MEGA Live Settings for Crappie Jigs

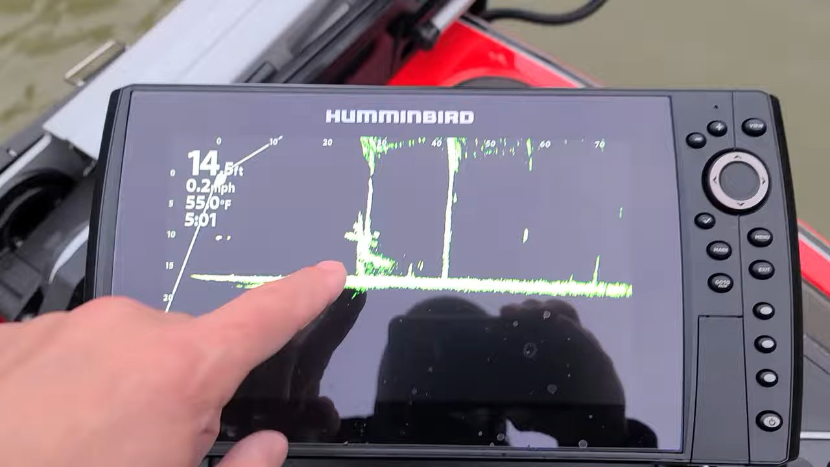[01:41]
On screen: depth 14.5 ft, water 55.0°F, speed 0.2 mph
And usually if I'm fishing 14 foot, I'm gonna set the range to 14 foot too. As you can see in front of us, we have those two posts right there. There's one, here's one.
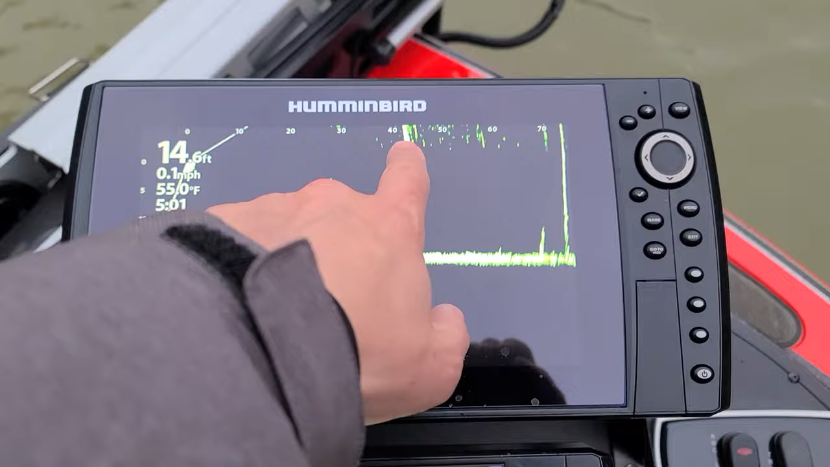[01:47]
On screen: depth 14.6 ft, water 55.0°F, speed 0.1 mph
And that's about 40 feet out. And as you can see, about 30 feet, we got some crappie right here. But that's not where we've been catching them.
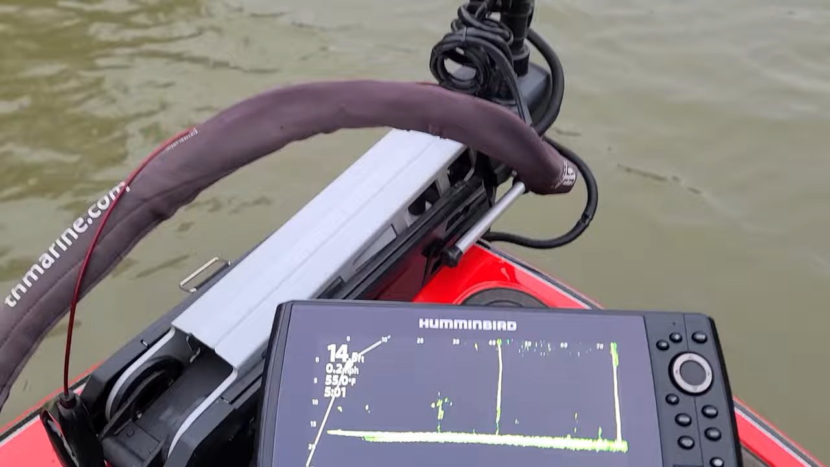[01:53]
On screen: speed 0.2 mph
And if I sound like I've been eating ice, I mean,
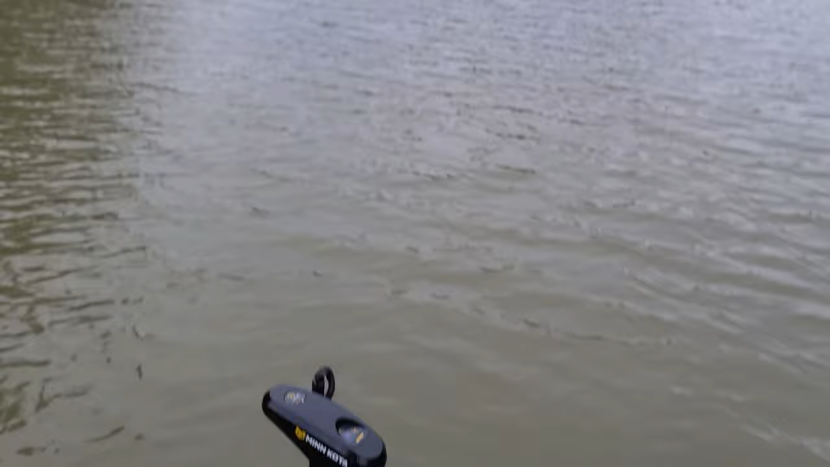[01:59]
it is unbelievably cold and the wind is coming right at me, so my face is frozen.
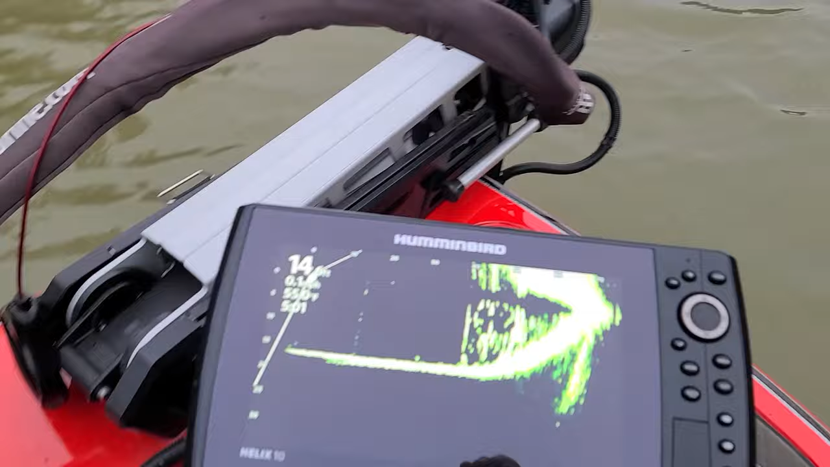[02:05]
Let's see. I'm gonna pan over.
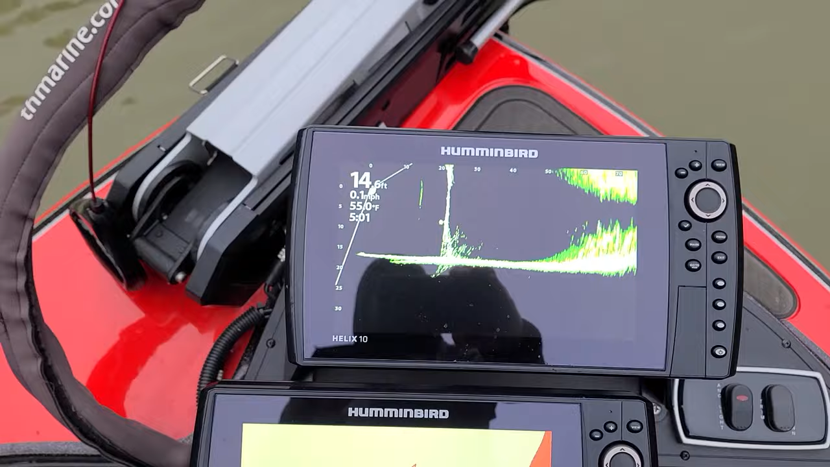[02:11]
On screen: speed 0.1 mph
Let's see. So that tree right there is where I'm catching them.
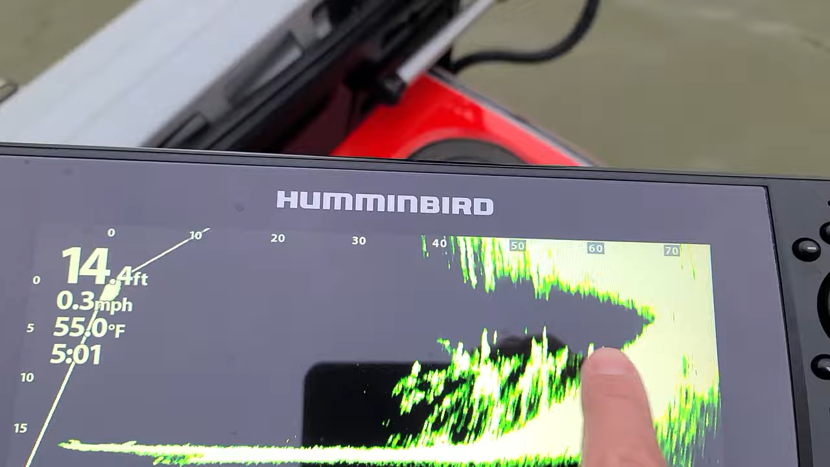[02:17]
On screen: depth 14.4 ft, water 55.0°F, speed 0.3 mph
So, you know, it goes from 60 and it comes all the way to about maybe 35, 40. And as you can see, there's a tree here, and then all these little dots, little spots out here are all crappie.
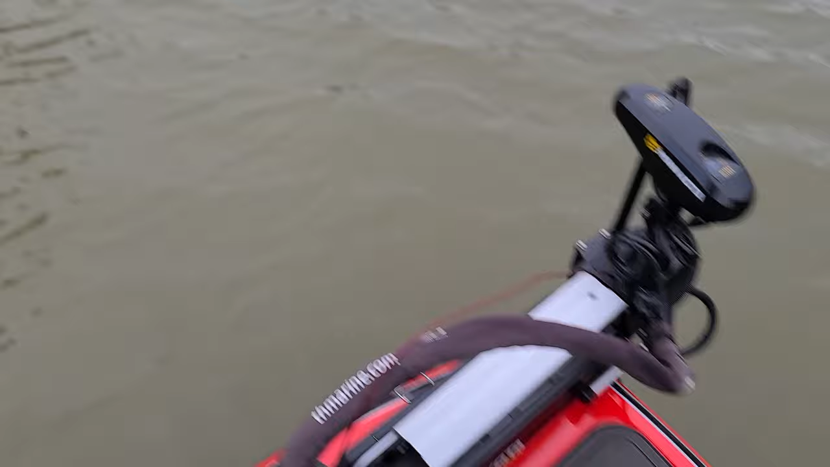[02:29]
And what I'm doing is I'm throwing that small 1/8 ounce jig head with that little crappie jig on it, that soft plastic.
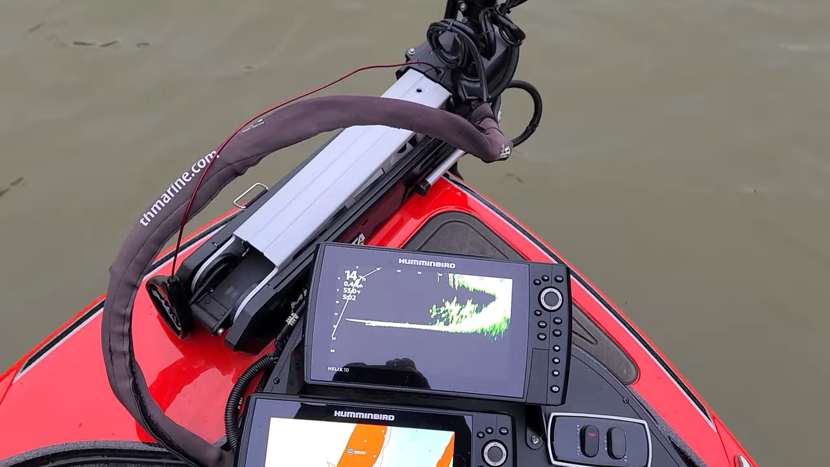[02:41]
There it is again. And as you can see, it's in about 5 to 10 foot of water. I'll throw it up here and just let it work its way down here, and that's where we've been getting bit. And the tree, I think, is actually laid down from here to about here, because this is where I've been catching them. And when I pan over, I can still see the tree about right here.
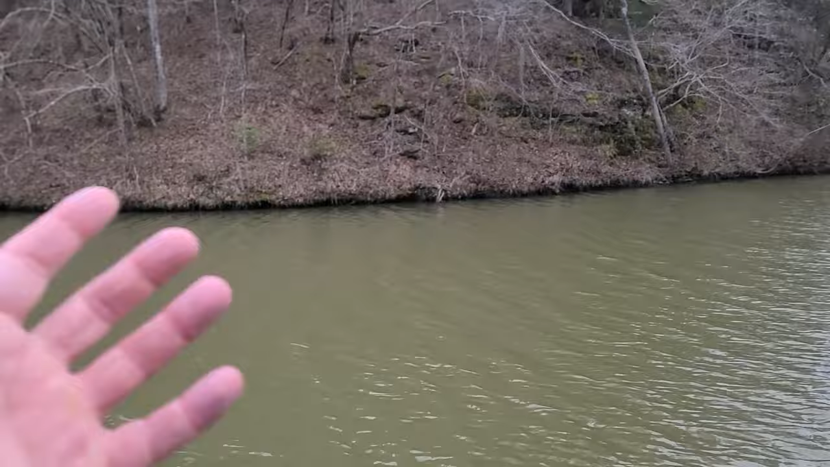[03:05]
Not all the way up at the bank, it's like kind of out a little bit further, probably around this area here. But that's what we see right here.
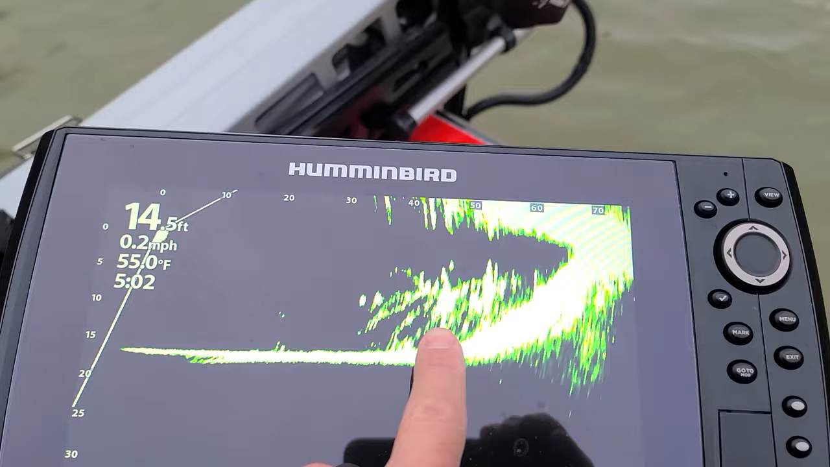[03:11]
On screen: depth 14.5 ft, water 55.0°F, speed 0.2 mph
So this is what I saw. I've been casting that little jig in there, and that's where we've been catching them.
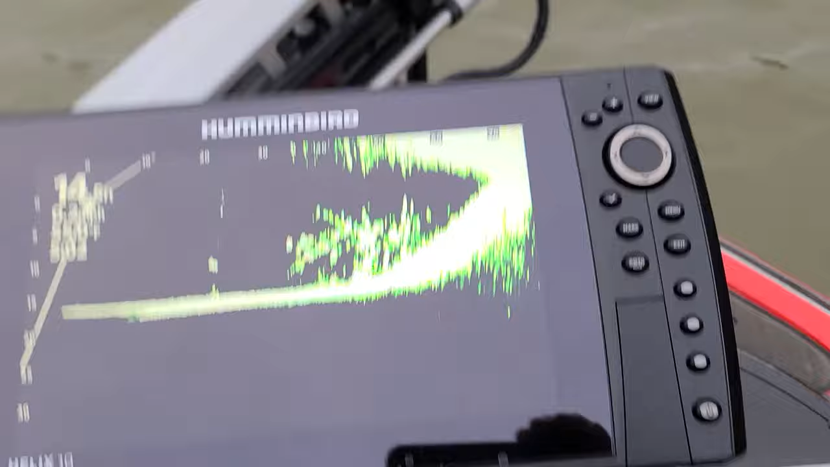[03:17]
So real quick about my settings.
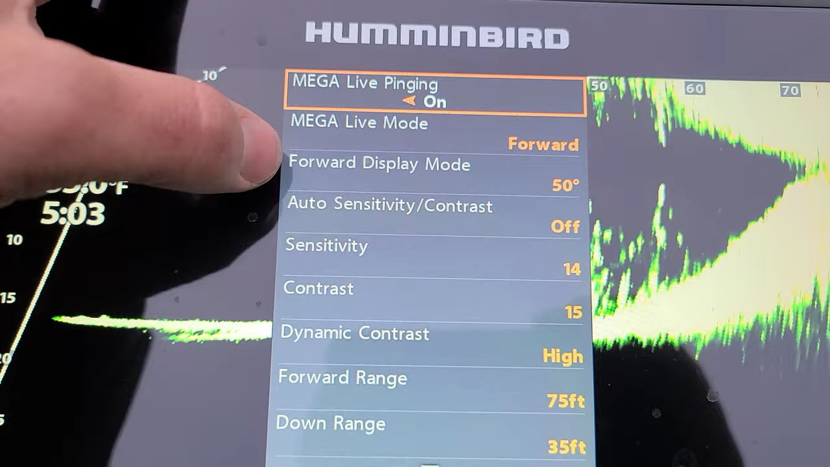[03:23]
Let's see, I have it on 50% forward display mode.
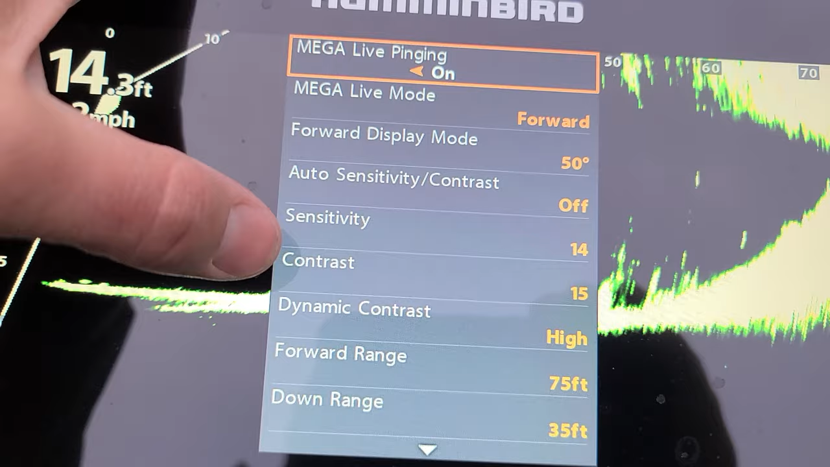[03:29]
On screen: depth 14.3 ft
Sensitivity is 14, contrast is 15, high I got it set at 75, and my downrange is 35.
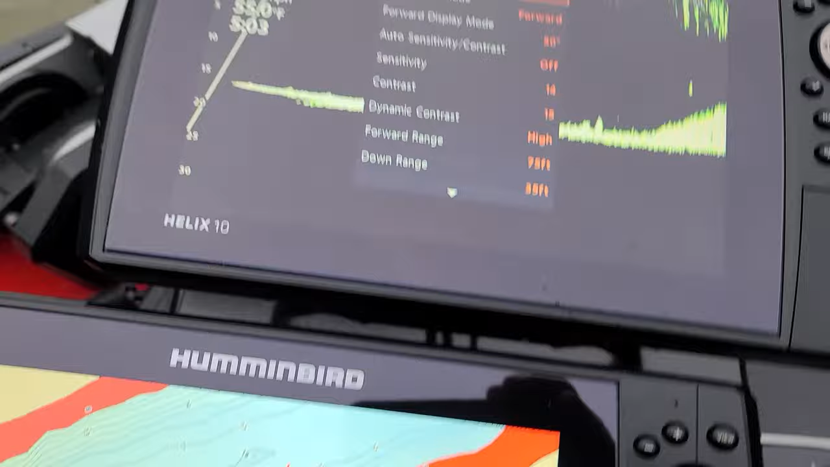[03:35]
But my jig tracking is really, really good.